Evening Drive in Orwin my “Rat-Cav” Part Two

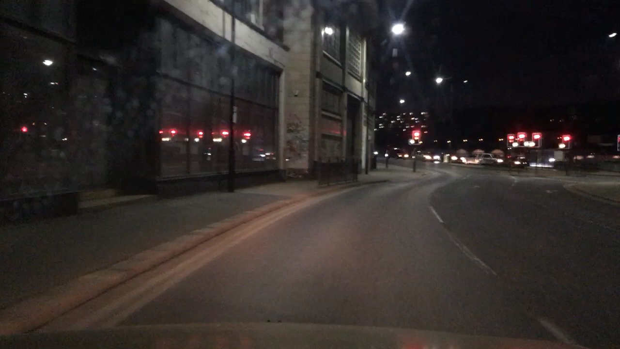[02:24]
that these are them type of lights where if you put your foot down and do like 20 mile an hour over speed limit you can get through them
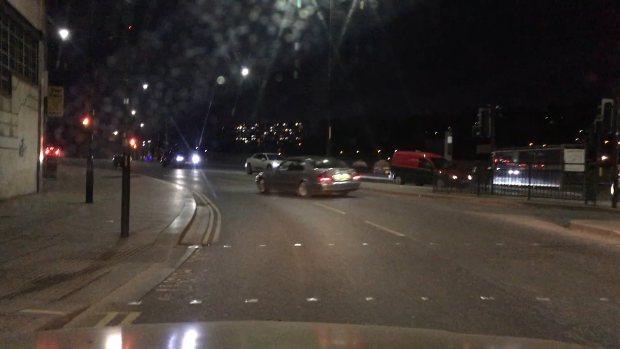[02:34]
if you don't and actually do the limit you got no chance so
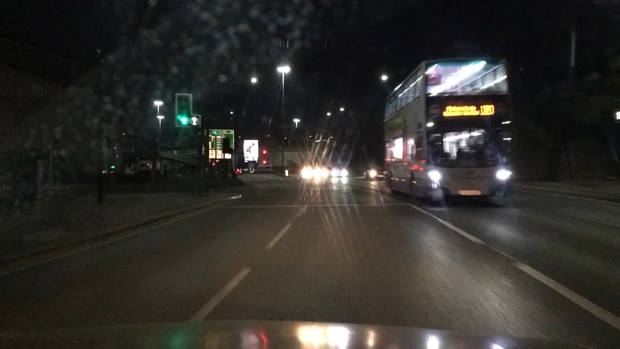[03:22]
good registration on the ashtray in front
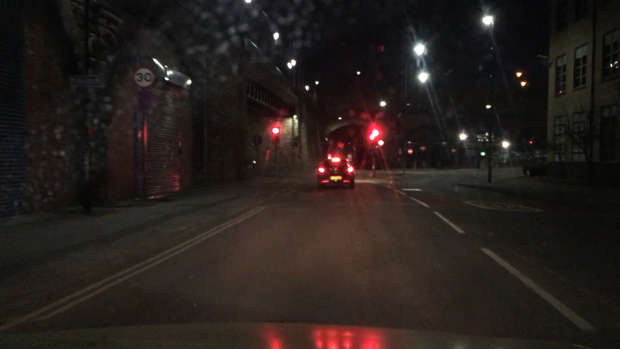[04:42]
I'm going to go through this underneath this bridge in front it's annoying that I've got somebody in front of me though because I wanted to pull my foot down a bit love to love these traffic lights that stay red for about six years these ones are really bad for staying red for ages I didn't ought to have come this way really but
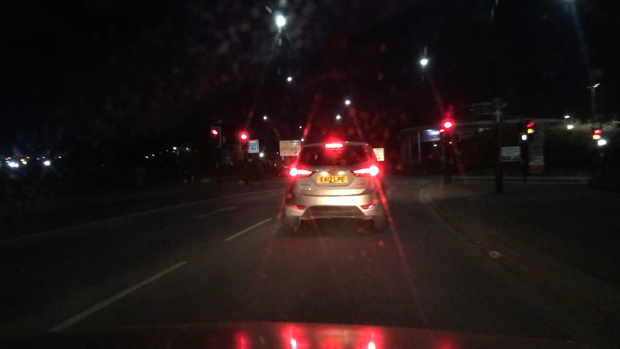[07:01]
oh this is the problem with doing driving videos around the city it's just like red light after red light you know one thing I ought to have done actually